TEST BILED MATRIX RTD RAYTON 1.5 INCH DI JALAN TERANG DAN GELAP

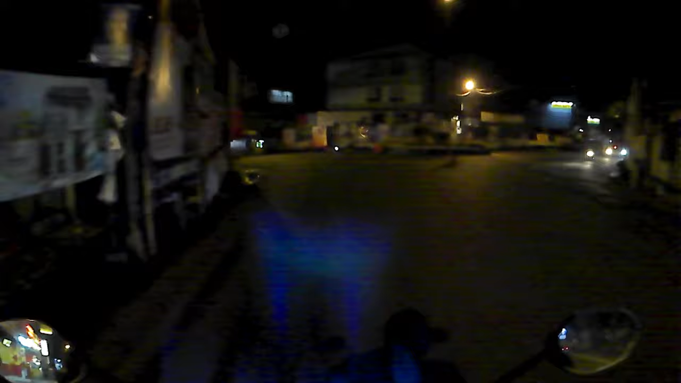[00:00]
Halo, disini gue bakal nyalain lampu utamanya Dar, anjir, terang cowo Halo teman-teman semua, kembali lagi bersama gue, Hamzul Prasetya Apa kabar kalian semua,
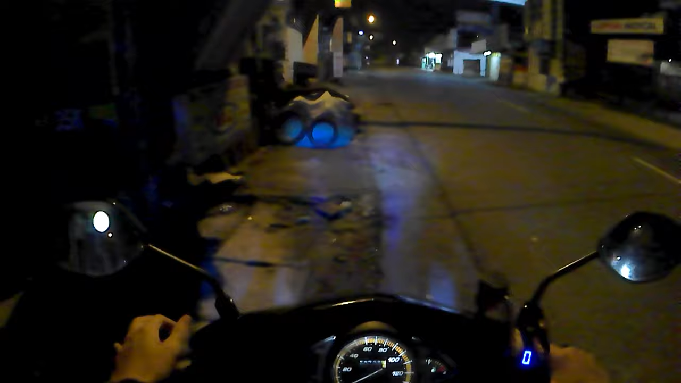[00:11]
semoga baik-baik saja ya Oke, jadi di video kali ini gue mau ngetes lampu Yang baru gue pasang, yang baru gue ganti, yang baru gue pasang gitu ya Lampu dari Matrix ETD X1 Yang 40W, low beamnya, high beamnya 50W Sekarang gue bakal terus jalan dulu aja ya, sampe jalan kita ngomongnya Tapi lampunya belum gue nyalain Posisinya masih, masih lampu senja doang nih gue nyalain
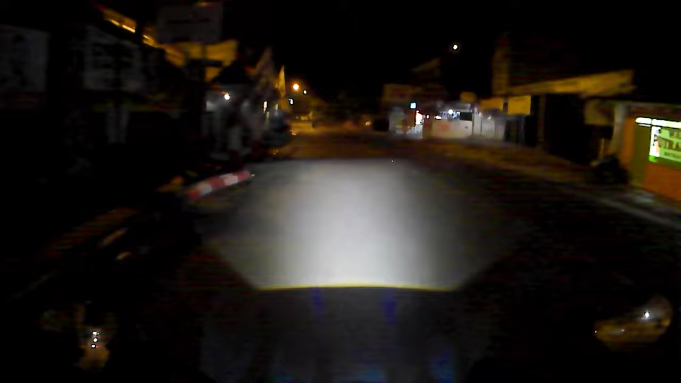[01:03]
terang cowo Terang anjay Nah, jadi seperti ini output cahaya di jalannya Output cahaya dari Matrix ETD X1 40W nih, cuy, uh anjir,
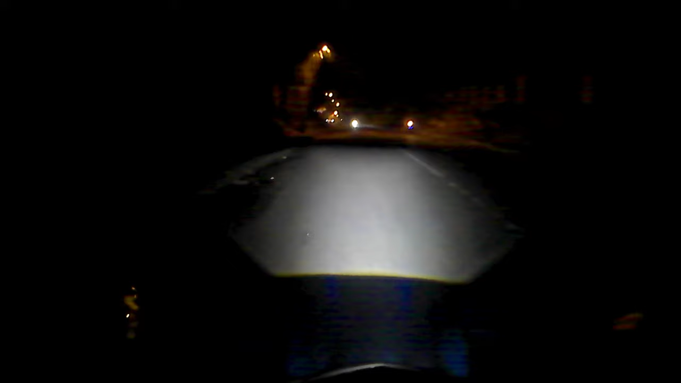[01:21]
ini jalannya emang gelap sih Terus ini jalannya asfal ya guys ya Kan asfal itu jalannya hitam Jadinya
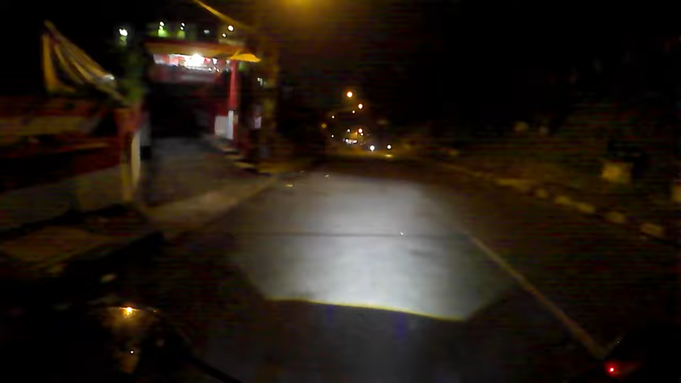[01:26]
Intensitas cahaya yang ke jalan ini, yang kena asfal ini Enggak terang beton ya Kan kalau beton kan, jalannya itu lebih cerah Jadinya pasti bakal lebih terang Nanti gue bakal coba high beam ya Yang paling gue suka ini high beam nya Tebal dan juga tinggi sih
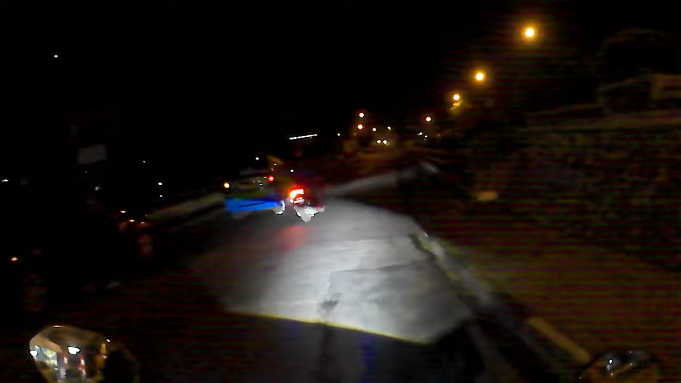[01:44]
Nih Tuh Ya,
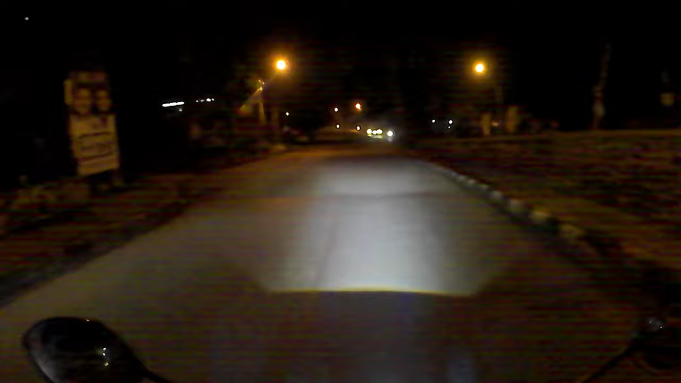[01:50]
tebal ya Cuma disini masih terang sih jalannya kalau disini Tuh Ini high beam nya Nanti kita bakal coba di jalan yang gelap deh Nah, kan gue biasa bikin video disini nih ya Sebelumnya gue bakal tunjukin sih video-video yang Pake bilet yang 2,5 inci Yang sebelumnya gue pake ya Disini nih kan kayak gini
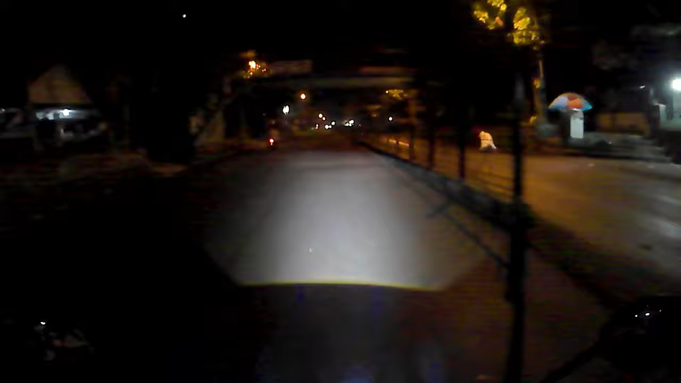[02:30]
Sekarang kayak gini Liat aja perbedaannya ya Sebenernya bilet RTD X1 ini Real watt nya ya Real watt nya yang gue liat di review-review orang itu Bukan 40
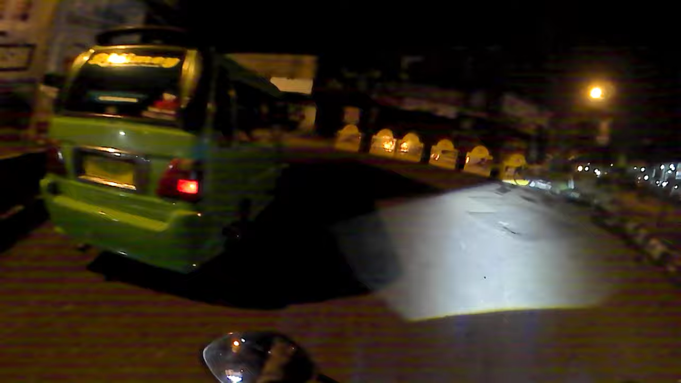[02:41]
watt sih kalau low nya ya Waktu pertama nyala Waktu pertama nyala itu dia 45 watt malah 45 watt Terus Setelah di atas 15 menit Dia turun ke 43 watt Nah, turunnya cuman dikit ya Gak kayak merek sebelah yang turunnya bisa sampai 10-15 watt Menurut gue ini cukup sih kalau di vario gue ini
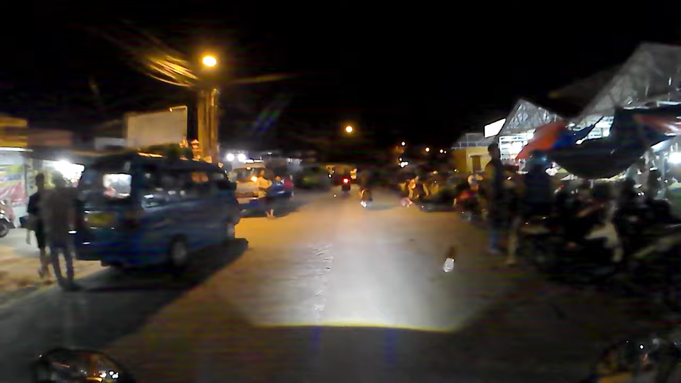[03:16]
43 watt Lalu saya sih 2 Iya emang 2 Supaya output cahayanya kanan kirinya gak kepotong gitu kan
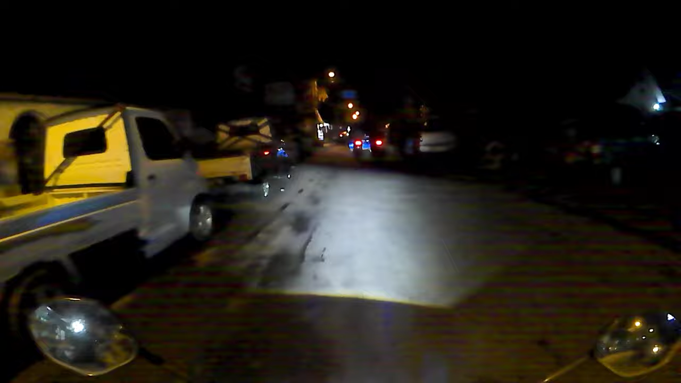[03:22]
Soalnya kan kalau headlamp 2 Pasang biletnya 1 Biasanya di bagian kirinya agak pudar nih Tuh kan Bisa kelihatan kan bagian kirinya agak pudar Soalnya kayak kehalangan
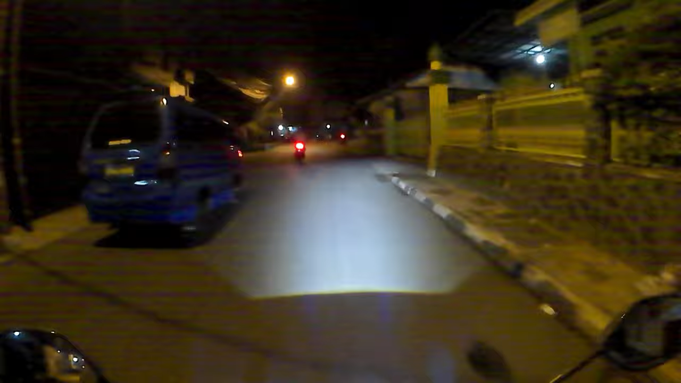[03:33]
Ya kayak kehalangan si headlamp nya gitu Kalau headlamp 2 Sebelum headlamp 1 Pakai bilet metric Ini 1 Pakai bilet apa aja gitu ya 1 Baru cahayanya Maksimal gitu ya Kanan kirinya juga Nih ini jalan terang disini nih
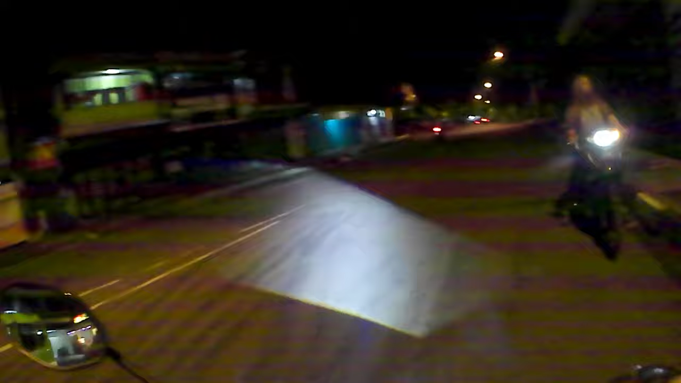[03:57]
Yang gue suka adalah si Output cahaya bawahnya ya Anjir Tebal co Dari bawah sampai depan tebal Terus Tajem lagi bawahnya Ini gue gak bakal ngira sih Yang bawahnya ini tajem kayak gini nih Tuh Yang bawahnya Oke kita mau masukin jalan beton ya Disini udah
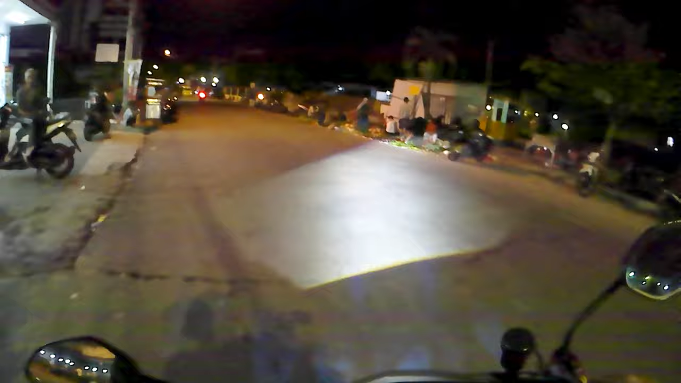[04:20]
jalan beton Jalan beton dengan penerangan cahaya yang lumayan banyak Lampu penerangan jalan lumayan banyak Kanan kiri warna kuning 43 watt Sebelumnya sih kalau bilet yang 2,5 inch yang gue pake dari e-plate gitu ya Dia 35 watt Tapi setelah dipake jalan beberapa menit Dia turunnya ke 30 watt
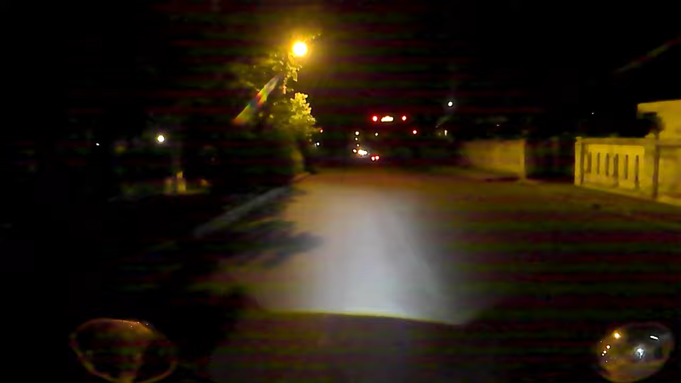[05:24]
Nih kita belok kiri Jalan asfal gelap Masih tetep tebal coy Terus apa lagi ya Oh iya Ini kan settingannya udah pas nih ya Kanan kiri Kemiringannya sebenernya
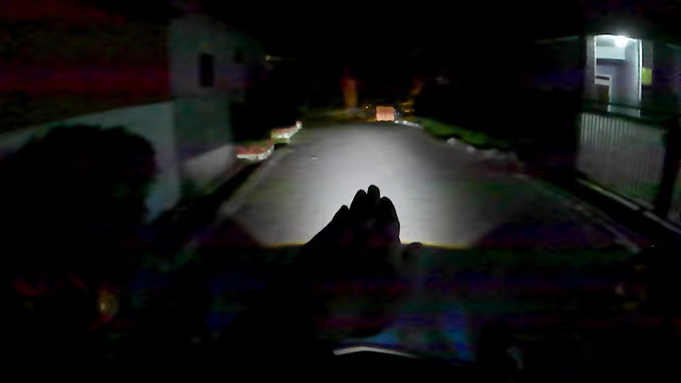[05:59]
Agak miring gitu ya pokoknya Jadi Otomatis cahaya lampunya lebih miring Sedikit Dia sedikit lebih miring Terus juga ini settingan Settingan boncengan ya Ini settingan ketinggian lampunya Untuk boncengan Ini nih
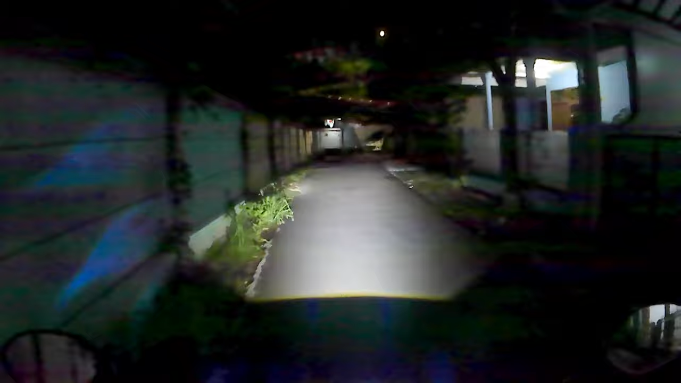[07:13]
Dengan si tambahan dari Si lasernya LED laser